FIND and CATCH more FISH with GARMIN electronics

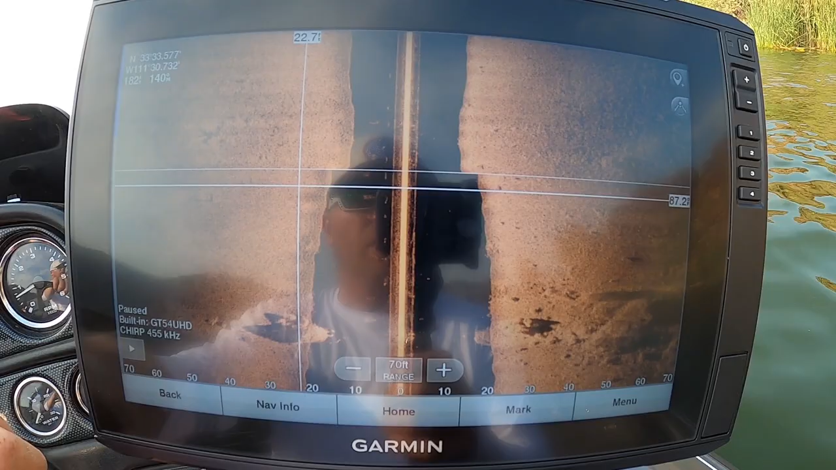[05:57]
Alright, so I just marked this little brush pile here.
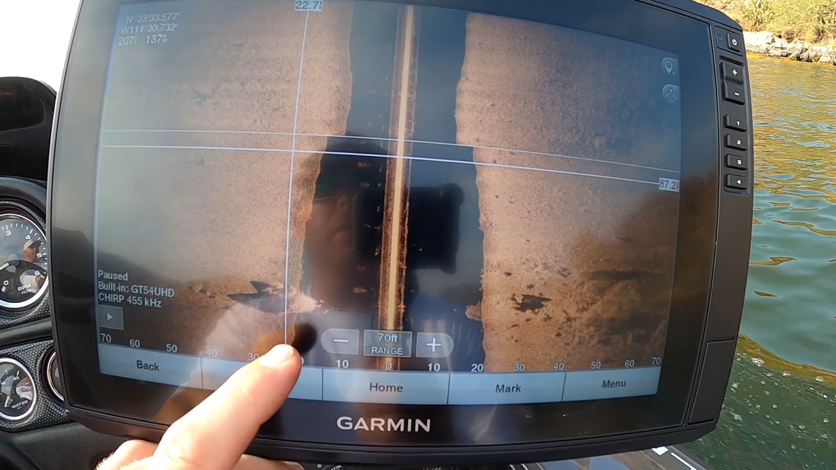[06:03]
So it's about 20 feet deep.
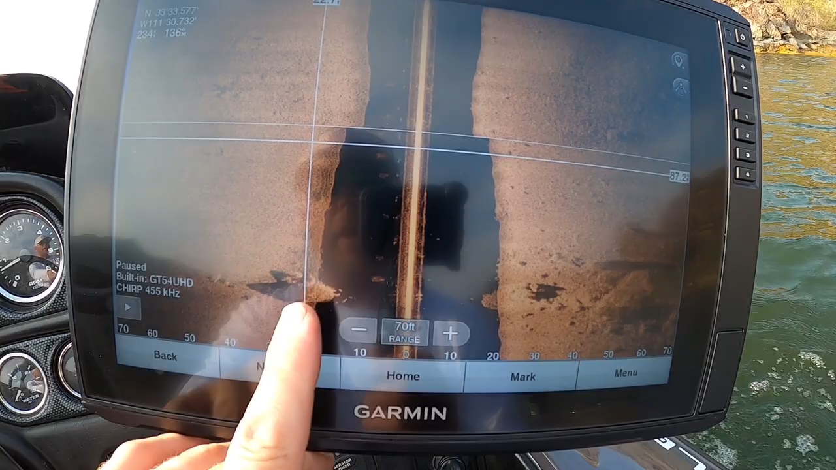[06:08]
Got a brush pile, you can see the big shade pocket there. Looks like got a couple fish around it.
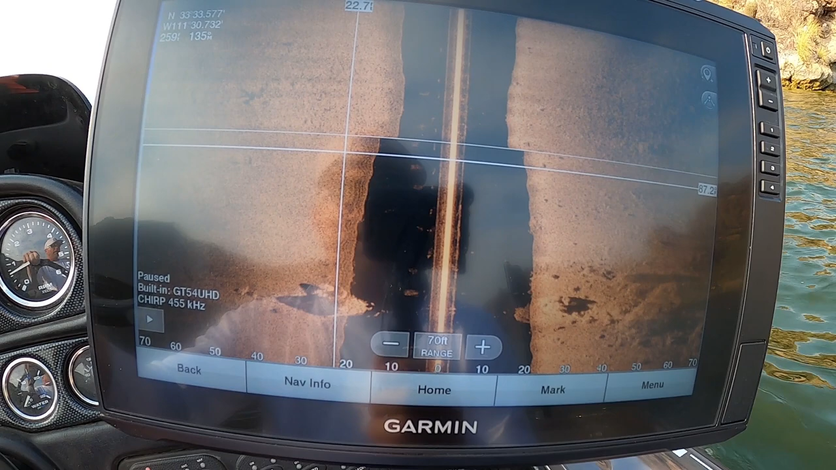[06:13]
So I marked that, we'll go back there and hit it.
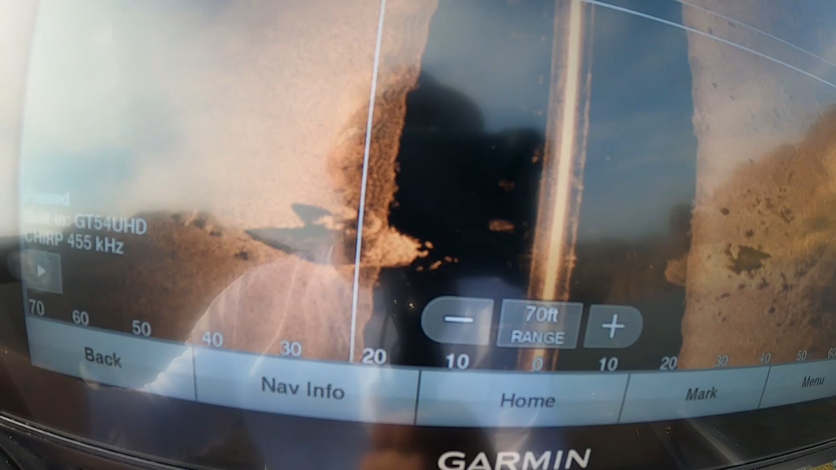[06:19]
Got a little more to the right here as well. So that's the kind of stuff I'm looking for, is 20 feet.
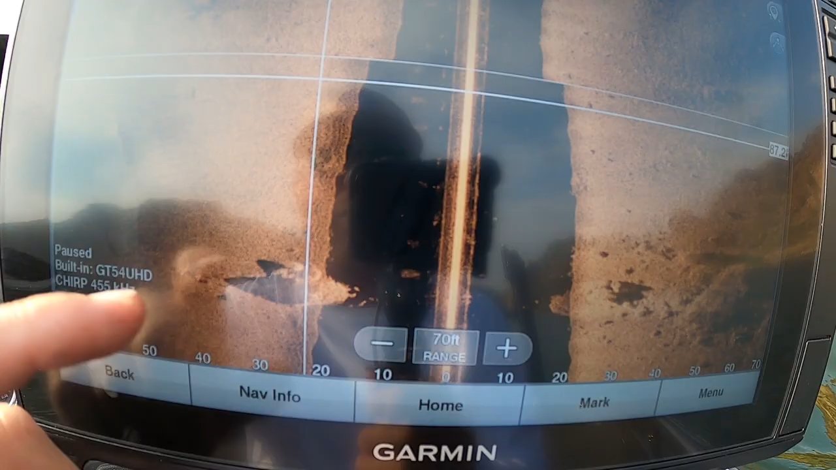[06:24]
We'll go ahead and
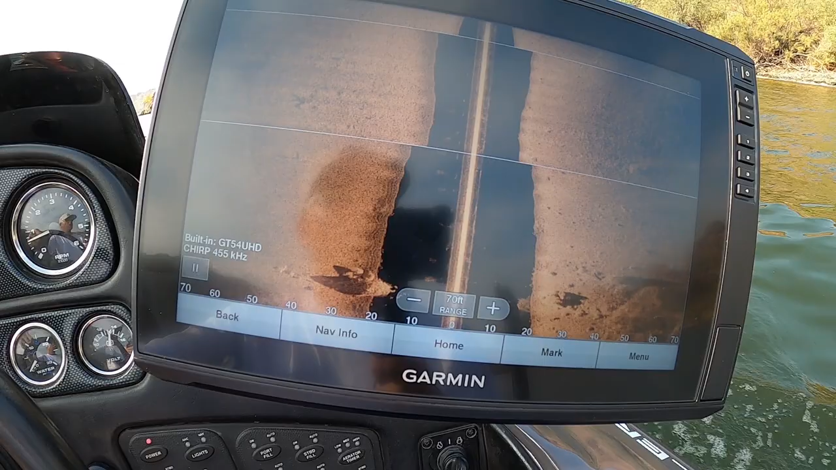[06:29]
continue on here.
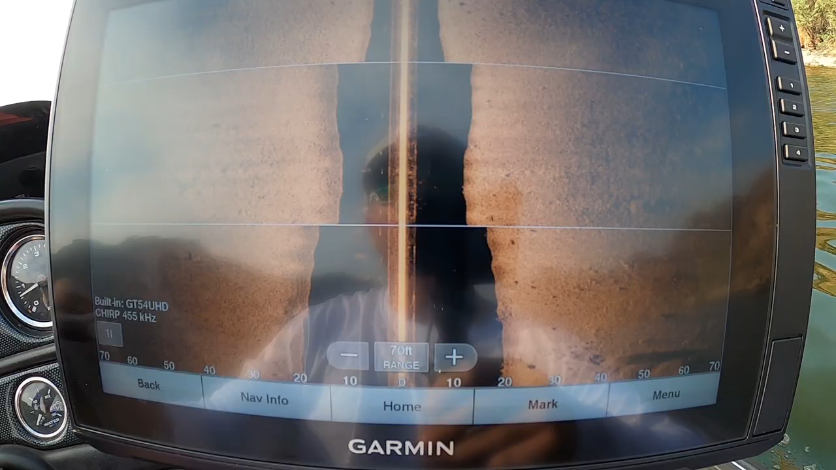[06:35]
So these lines, I just started, you know, paused and started the side imaging.
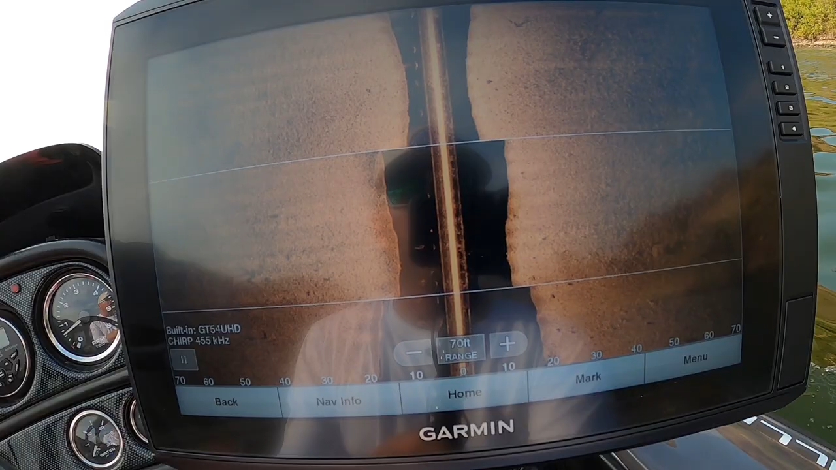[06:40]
So you're gonna see it kind of refresh.
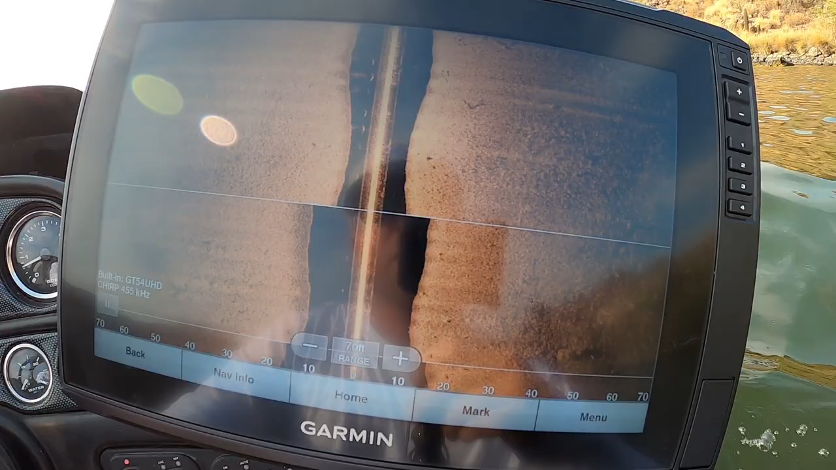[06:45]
And I'll show you, see, when you're hitting these waves like that,
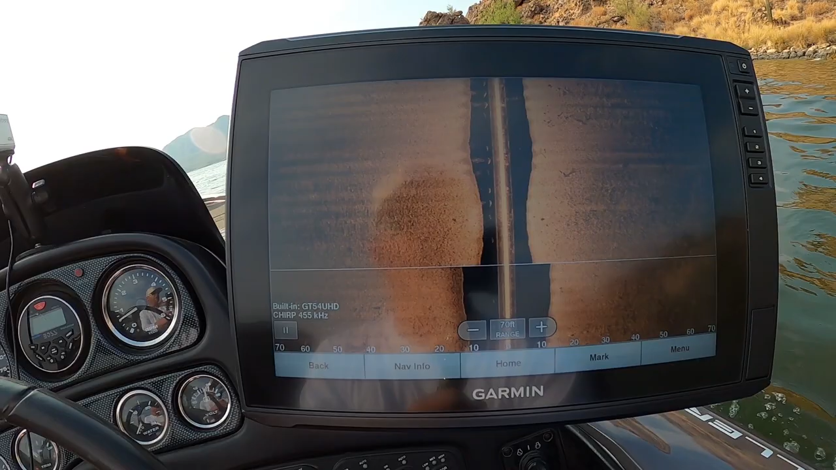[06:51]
you're gonna get little, that's my motor, marks from my motor.
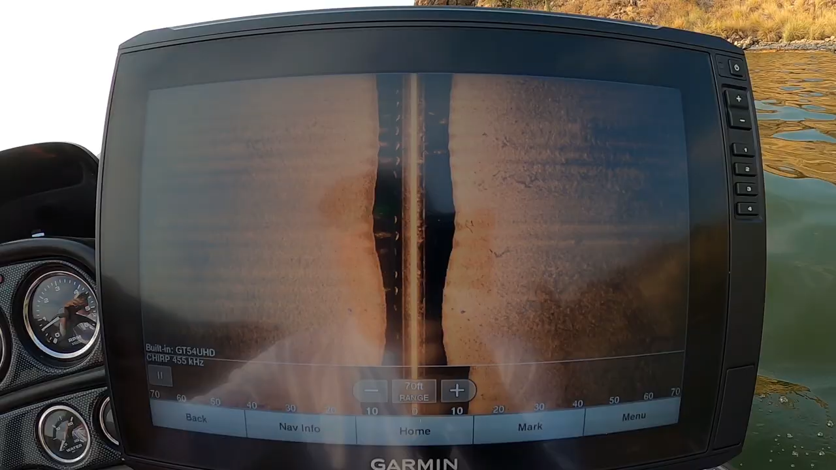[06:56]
Alright, so I'm coming up to this point here. And there's some fish right there too, some bait, some fish. I've scrolled over this quite a few times and fished it a few times, so there's even more fish. Some of those look like yellow bass because of the way they're stacked up, but you know,
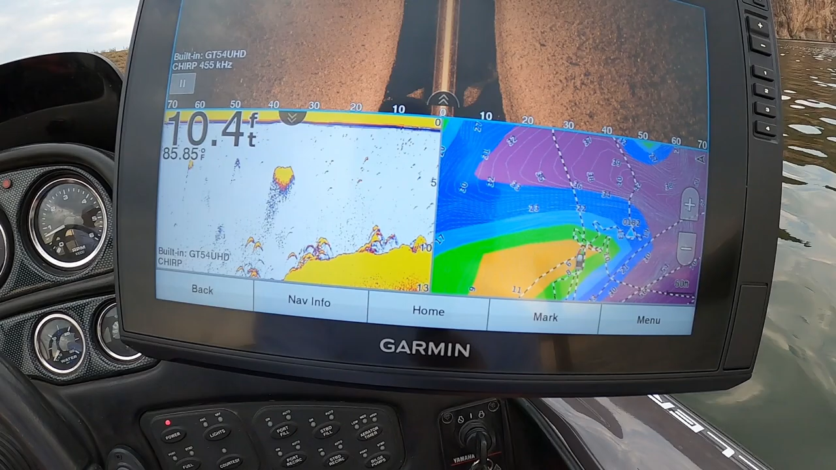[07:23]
On screen: depth 10.4 ft, water 85.85°F
I've stopped in a lot of areas where I've seen just yellow bass stacked up like that and still caught bass, so there's still going to be bass around there. But I'm going to check the outsides of this point, the deeper portions of it.